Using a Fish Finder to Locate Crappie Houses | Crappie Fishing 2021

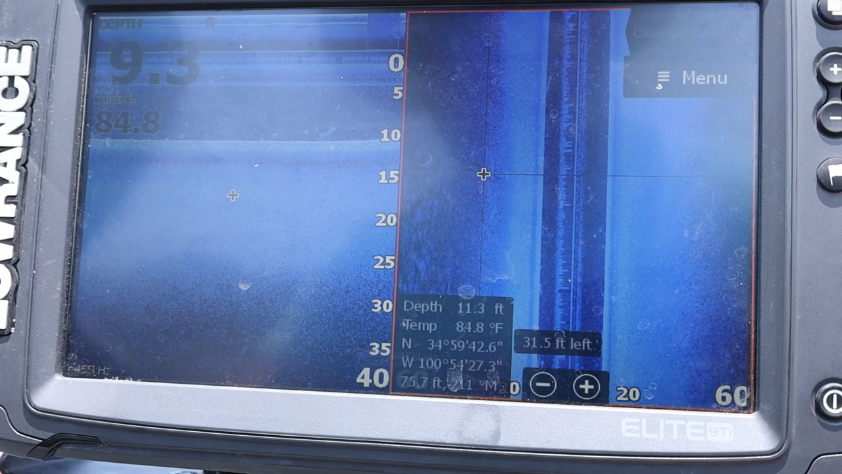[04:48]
On screen: water 84.8°F
Normally I'd mark it and then I would go back and look at it but I know where that tree is.
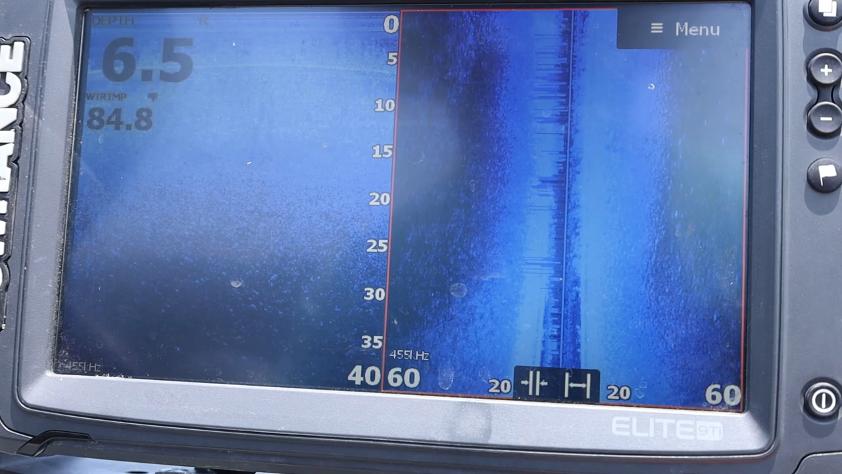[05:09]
When you're scanning obviously you don't always get that option but when you're scanning around going into the wind is a little bit more beneficial for you.
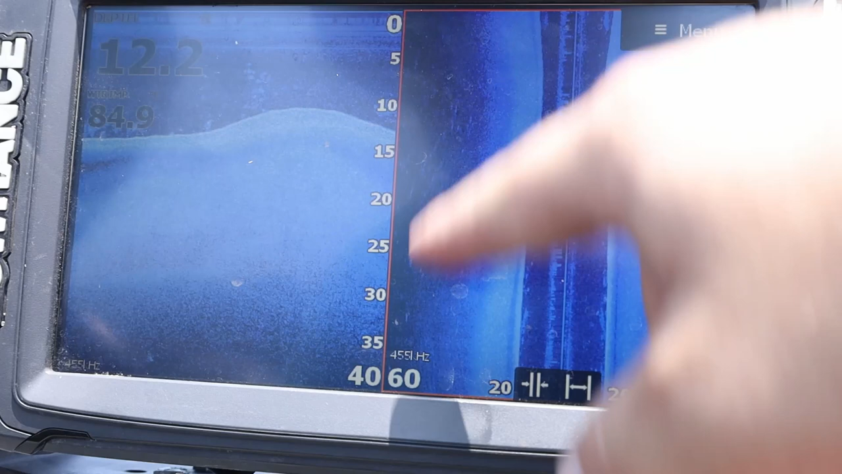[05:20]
You still got our grass edge over here so I like to keep that in sight you know just kind of identify where I'm at and get some humps and you got some stuff down here on the bottom.
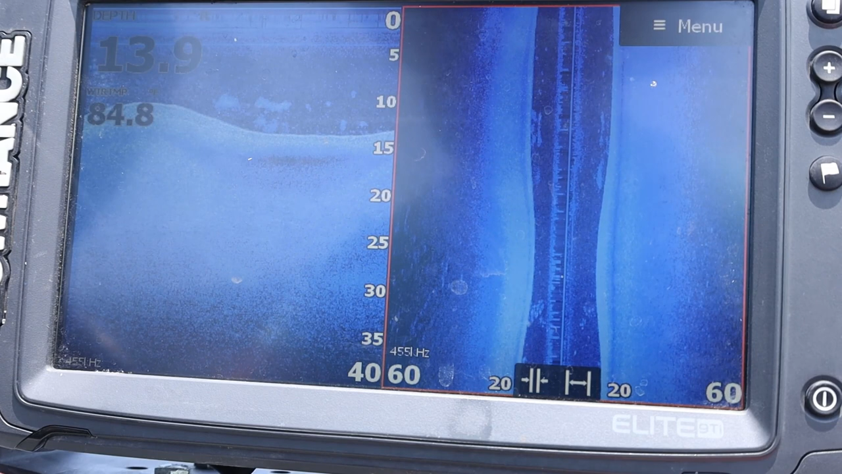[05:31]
It's probably small schools of bait fish which good to target but we're looking for crappie. Oh there's a brush pile. We went right over it.
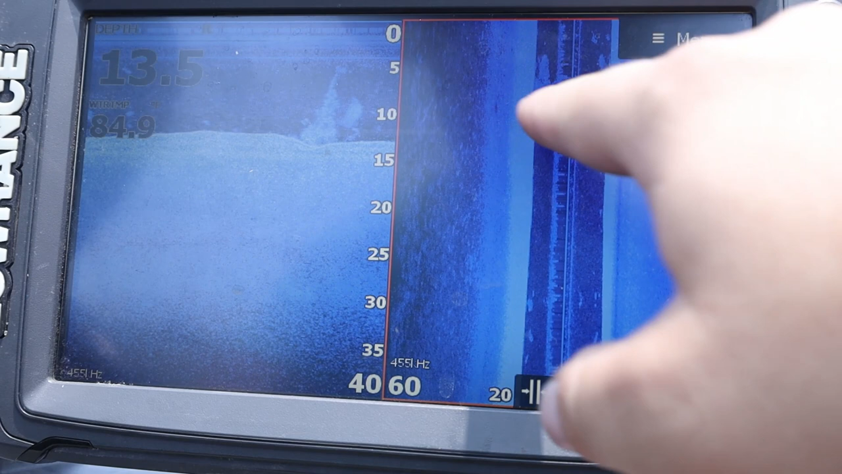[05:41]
You can see it on the side imaging here. You can also see it on the down imaging.
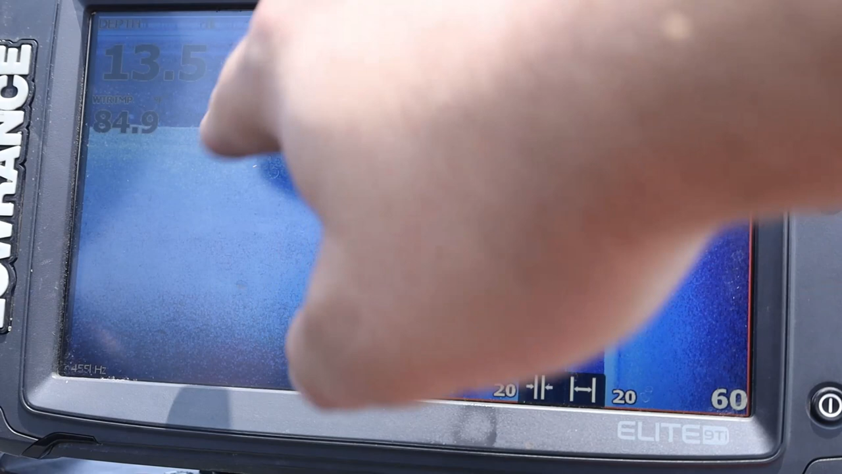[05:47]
Definitely looks like there's some fish on there. Looks like some small smaller fish, small crappie.
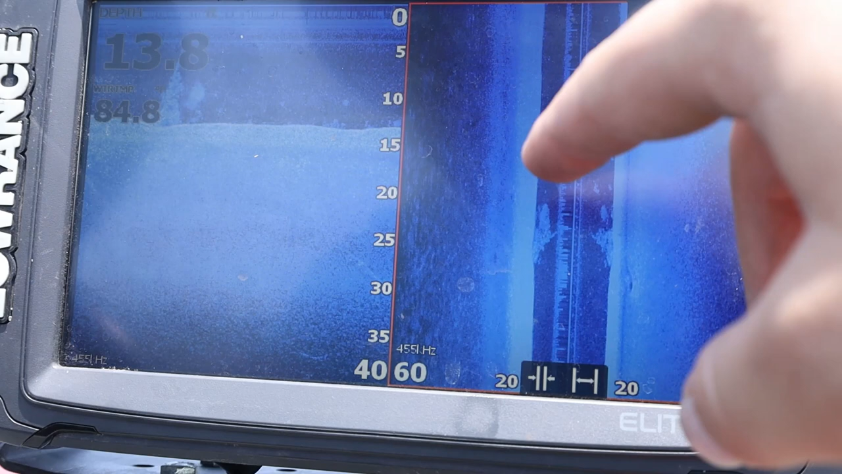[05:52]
We'll have to check that out here in a little bit. I believe I have that one marked already so it's not too big of a deal.
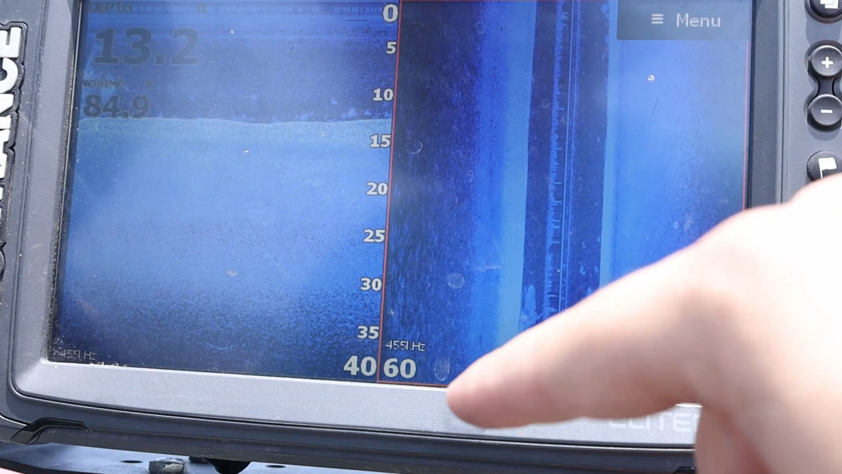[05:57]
Most of these I already have marked.
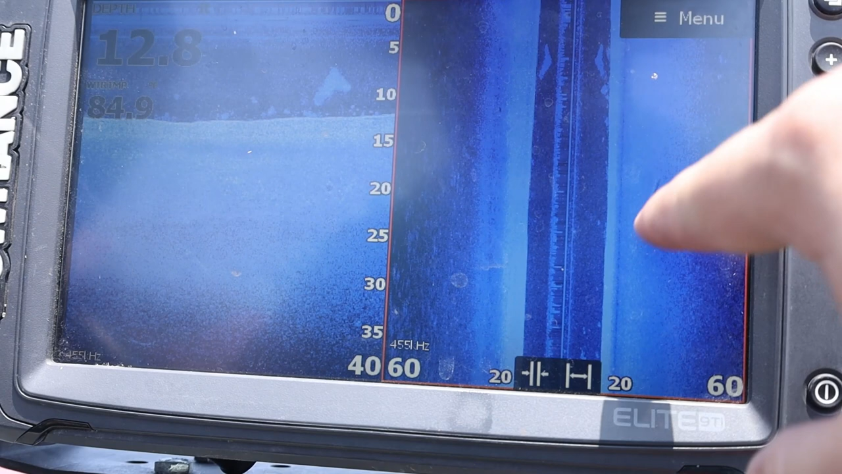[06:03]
Looks like there's a log that's laying on the bottom there over here. Over here in the far distance you can see there's a school of fish on the bottom.
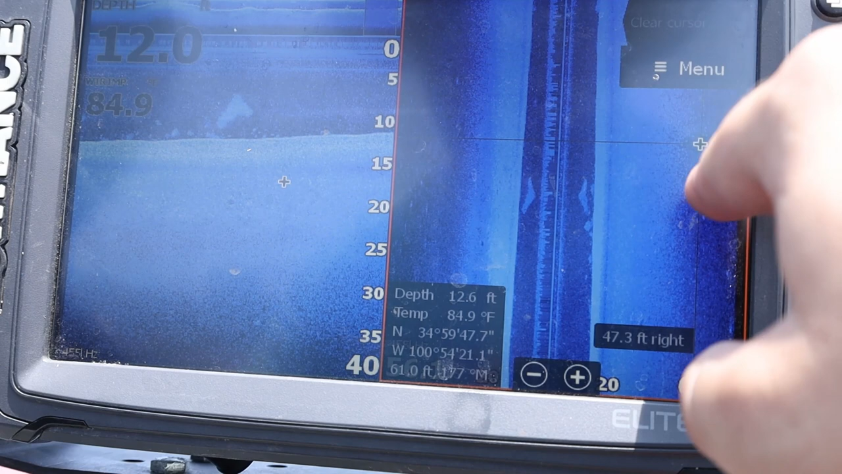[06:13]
On screen: water 84.9°F
You can see this ledge here.
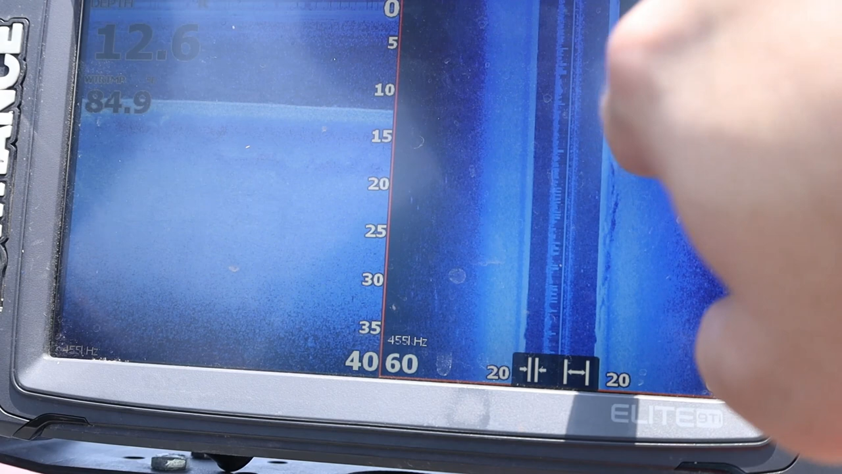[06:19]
A real dark spot. That's a short ledge. So it's a really sharp drop off that it can't scan. Something interesting. It's probably more interesting for bass fishing than crappie fishing.
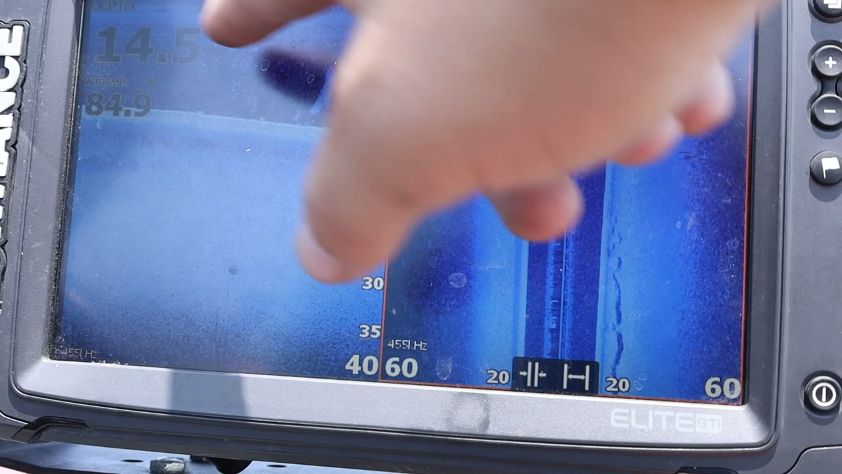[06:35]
There's some schools of bait as we get out here a little deeper. There's another one.
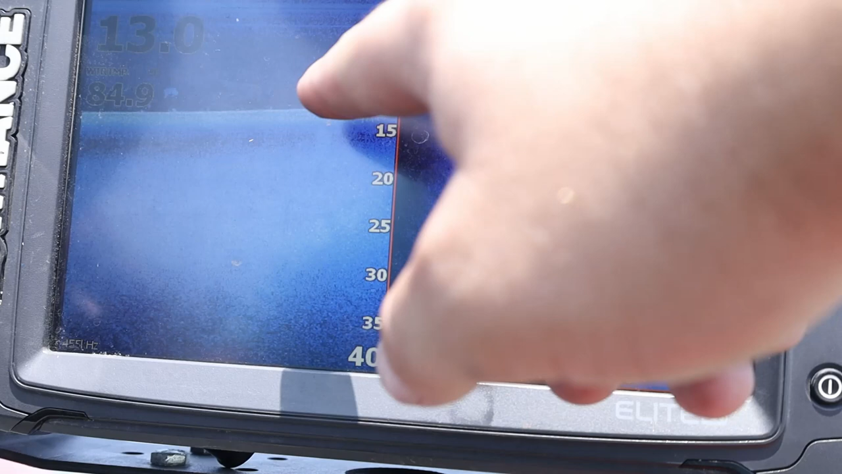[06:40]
I'm not trying to drive over these. But here's another one full of fish.
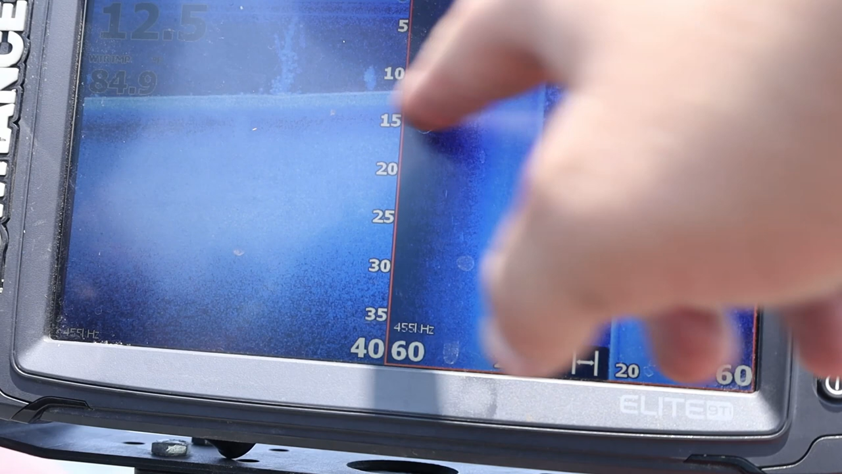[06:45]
You can see that for sure. So that's kind of how I identify. You can see right there. There's one that's off screen. You can see the shadow of this tree.
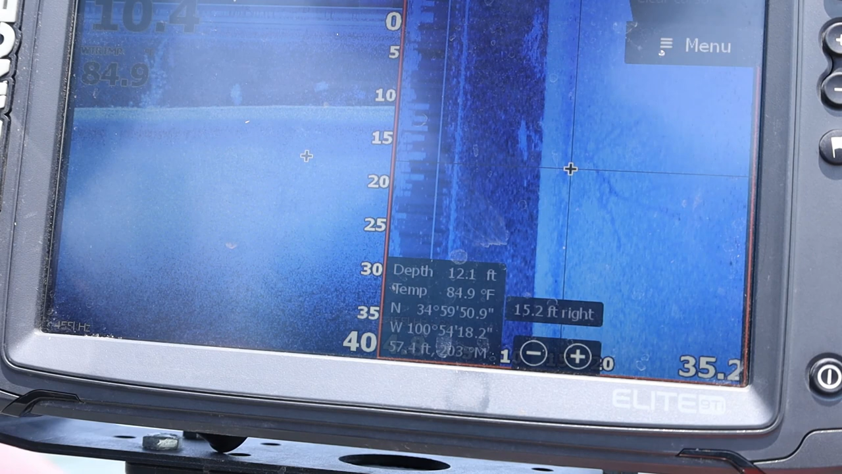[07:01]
On screen: water 84.9°F
There is a tree there. So if I was going to mark it, you're going to mark it at the base of the shadow. That's where the tree actually is. So it's a little tip for me.
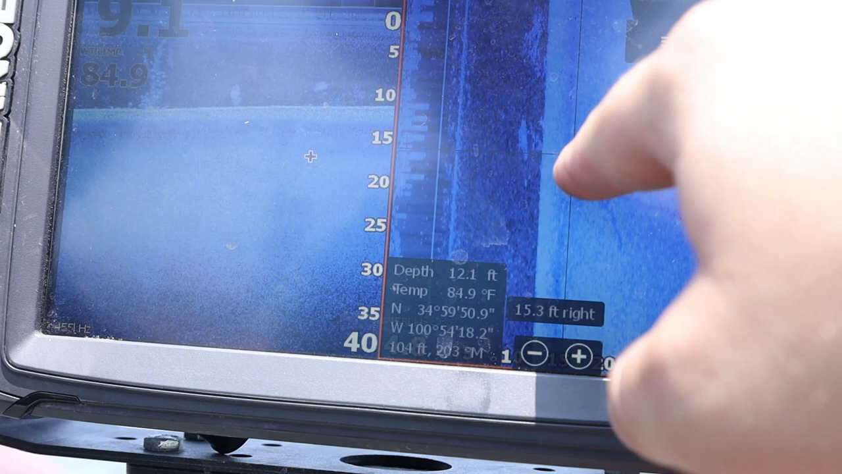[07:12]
On screen: water 84.9°F
Mark it there. Right about there. And there's a tree right there. Well that's how I go about finding some of these brush piles. Really just interesting to see see what we can find out here. Days that are, you know, kind of terrible for fishing and I'm not catching many fish. I will spend, you know, an hour or two exploring my lake.
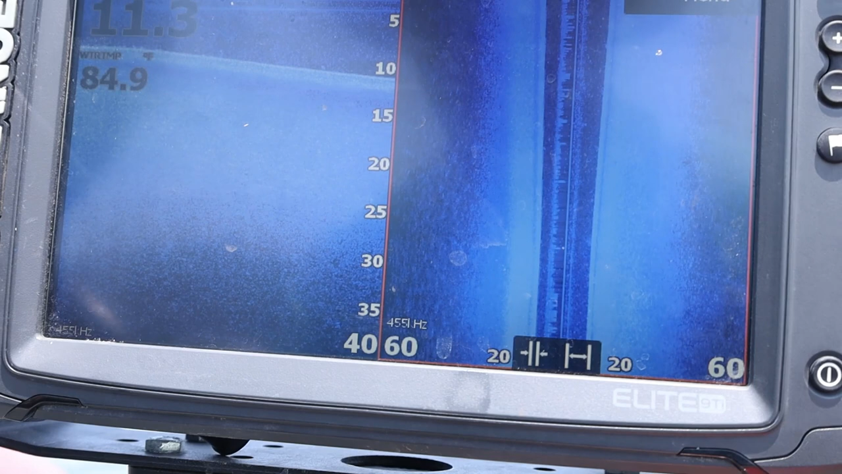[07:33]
Just trying it out, seeing new things and seeing how I can find some new and interesting areas to fish.